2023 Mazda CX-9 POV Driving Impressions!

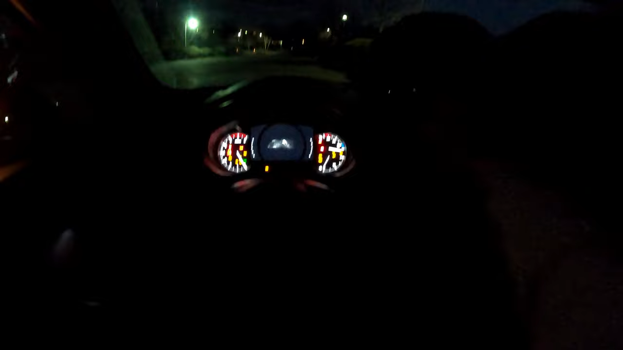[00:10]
really nice animations mazda do on their interiors just dim the displays for you guys so it makes it a little bit easier for you guys to see and
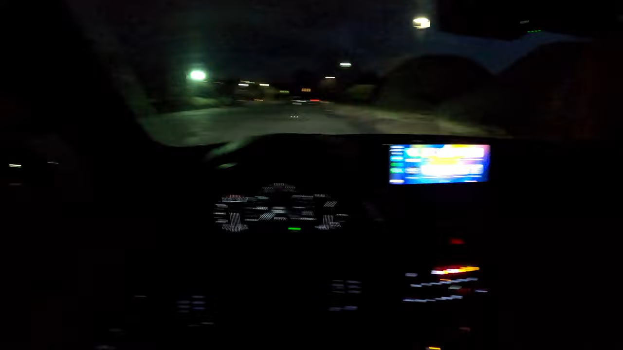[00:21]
we already did a full tour of this exterior i'm just gonna give you a quick little walk around really
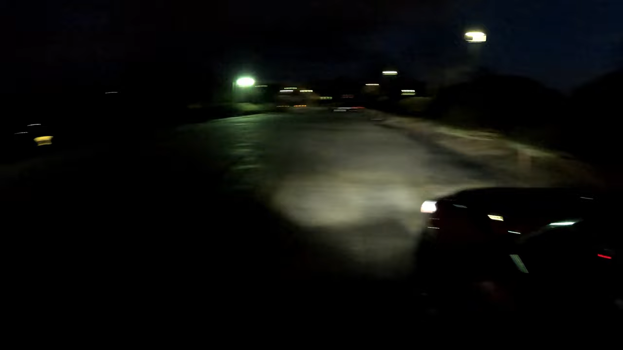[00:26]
fast it's in soul red crystal metallic paint mazda's signature
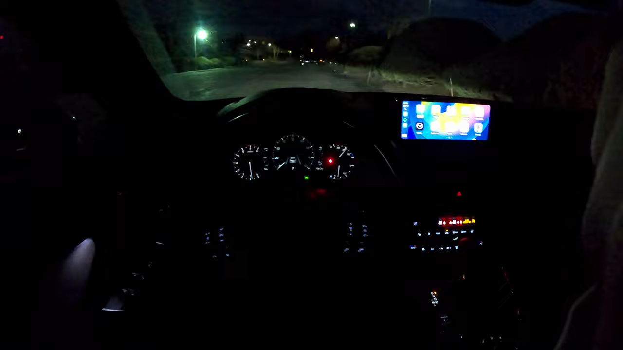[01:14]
awesome so we are inside of the cx-9 now it's a really really quiet interior which i love the heads up display right there we also can have apple carplay as you can see right here which is really nice and i love this quick access function just hold the home button down brings you from apple carplay into um the whole regular system and back to apple carplay really really easily which i think is fantastic some maps up there as well we have our digital gauge cluster in front of us that can adjust to a few different things we've been averaging around
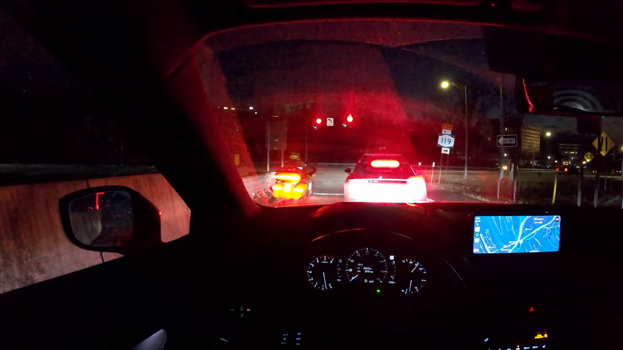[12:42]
natural experience whoa cutting straight through traffic and if you do want a little bit of illumination in the cabin pretty bright led lights in here as well really nice and mazda's um base entertainment system is like i said super easy to use so you have information entertainment communication settings and there are actually an insane amount of settings in this system it may not look like it at first but you can adjust a lot of stuff in here from your lighting adjustments to um different um kind of like commands when you get in and out of the vehicle to the heads
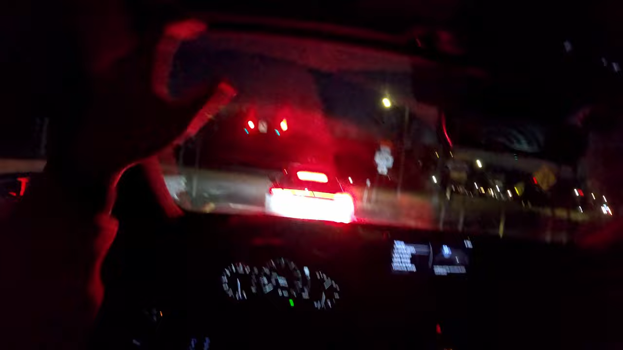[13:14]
up display to the center display to vehicle connectivity settings and the sound settings as well um this has the bose audio system and actually it is fantastic if you don't know the audio industry class um even for bose they have different tiers of audio systems and so a example of is um a nissan bose audio system is not the same as a mazda system or as a more premium vehicle they're all different and they all are tuned specifically and designed for these vehicles so